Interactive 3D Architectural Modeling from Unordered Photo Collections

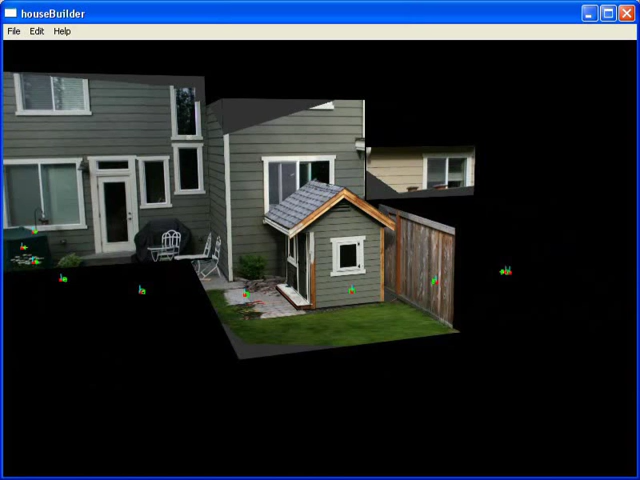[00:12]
The system first computes camera poses and sparse 3D points using automatic feature matching and structure from motion.
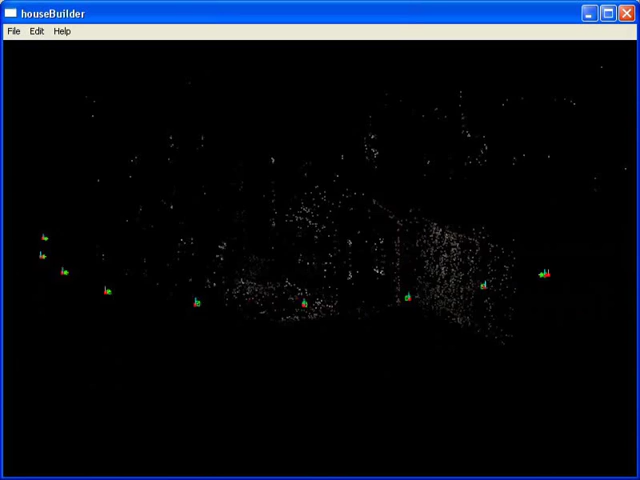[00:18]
Reconstructed interest points are shown in red.
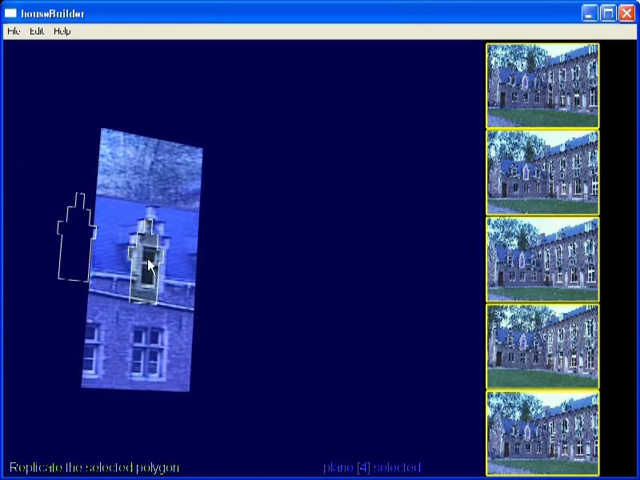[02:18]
The new window is constrained to lie in the same plane as the original.
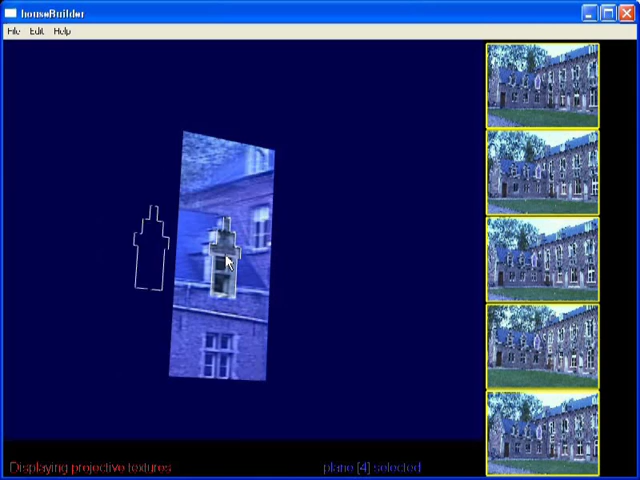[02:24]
Polygon extrusion is used here for the dormer window.
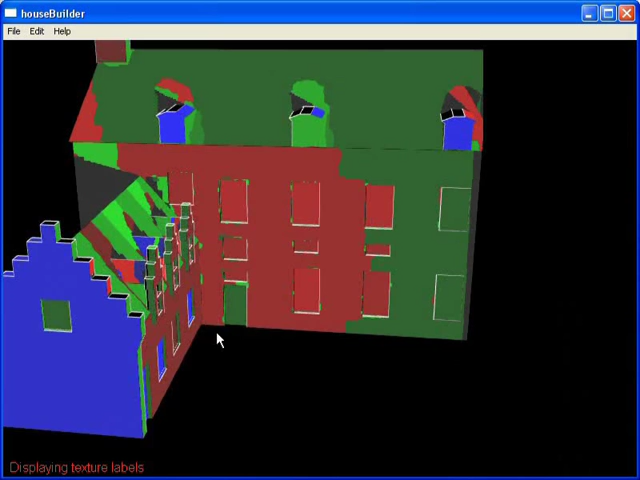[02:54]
Note that the roof planes were textured from multiple photos.
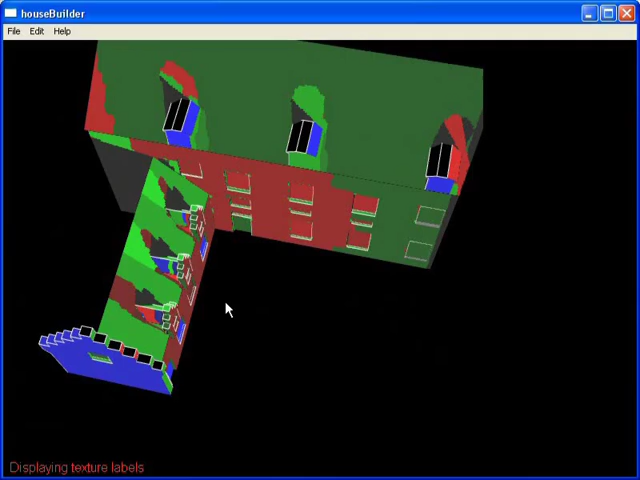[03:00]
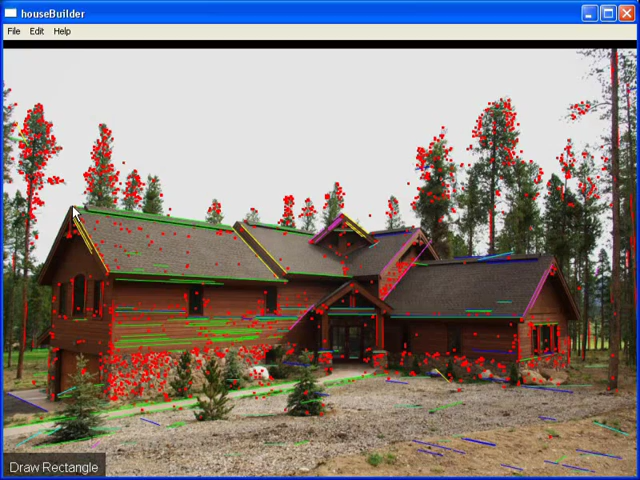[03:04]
For this dataset, the user specified additional vanishing points after the first three orthogonal ones were automatically estimated.
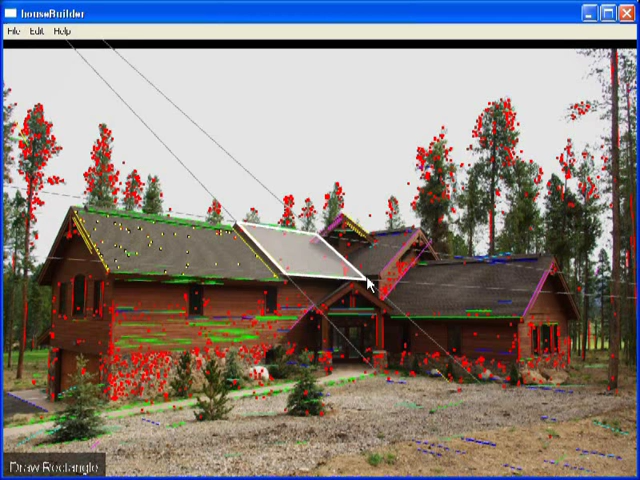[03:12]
Note how some of the green and blue horizontal lines coincide even though they belong to different vanishing points. Our plane reconstruction approach deals with this ambiguity. To complete the roof, the front side of the roof is mirrored.
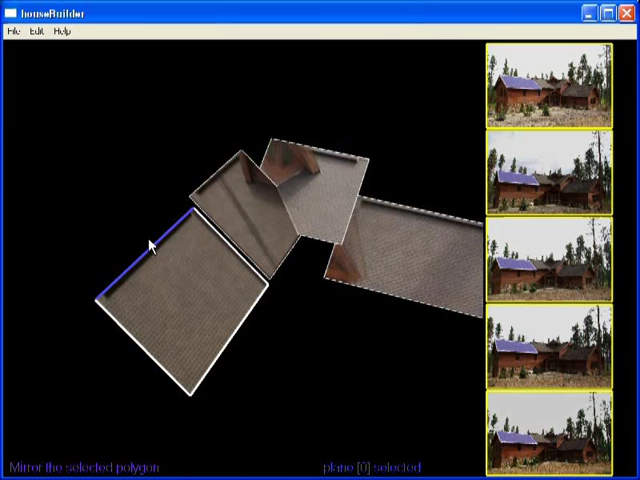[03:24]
The mirror plane is a vertical plane passing through the edge that the user selects.
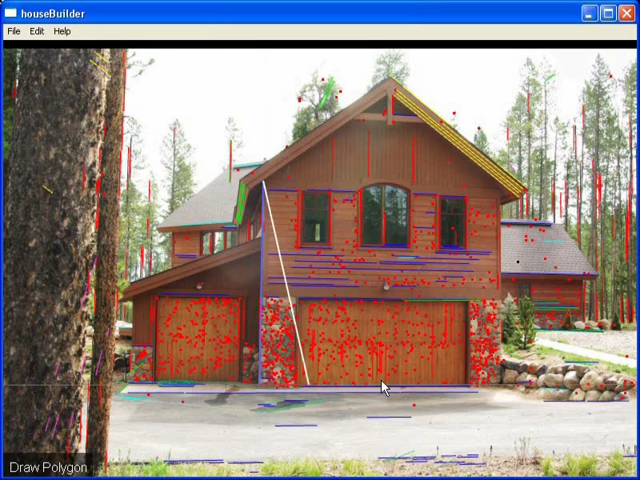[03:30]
Here we show the modeling in progress.
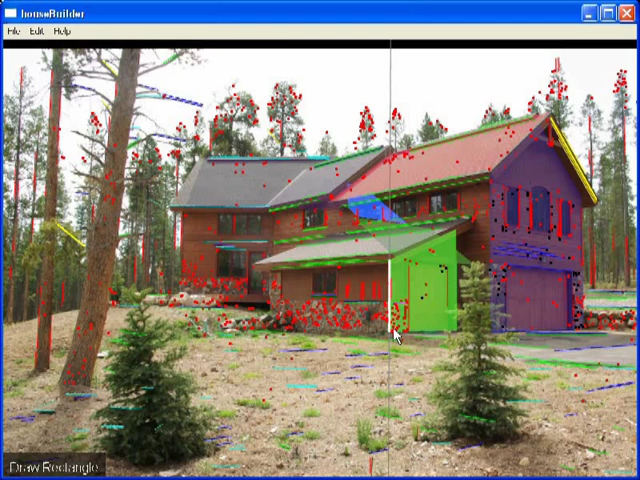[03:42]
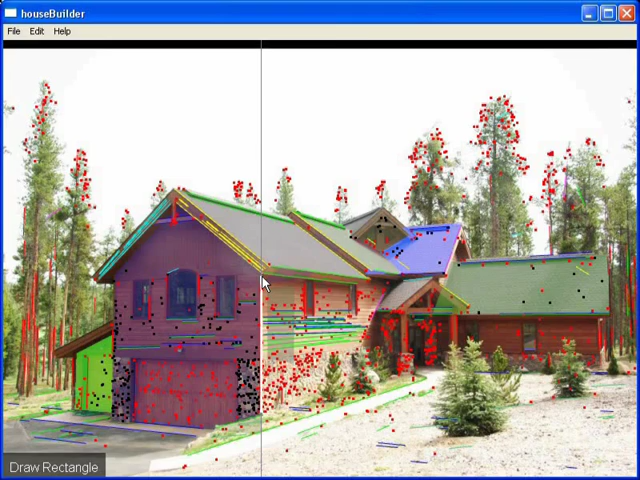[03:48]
Snapping to vanishing points makes it easy to extend the roof.
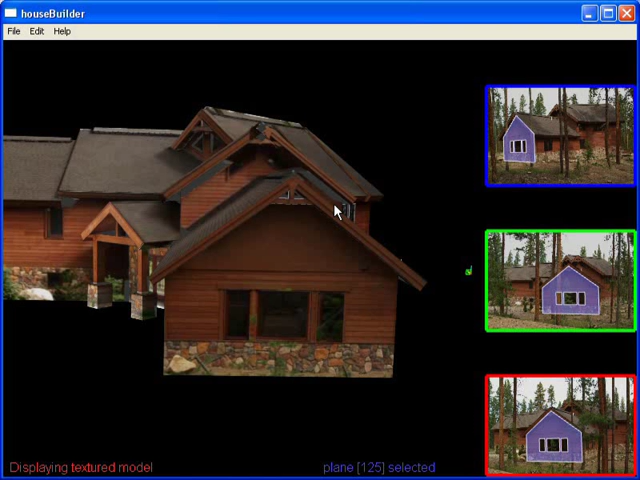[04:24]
The top row shows the geometric model while the texture model is shown below.
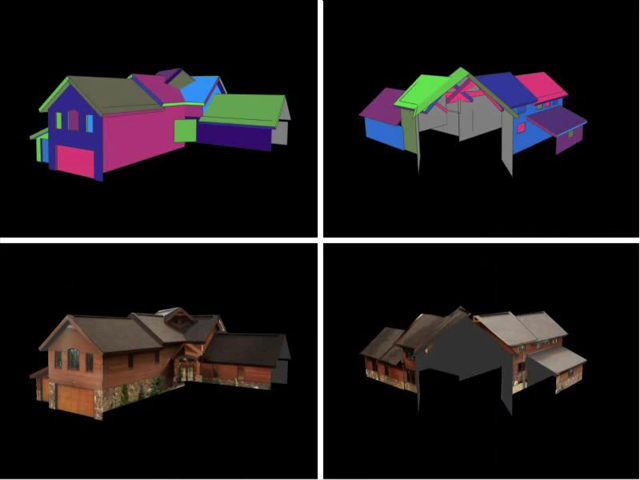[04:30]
Here we show the final model overlaid on the photos.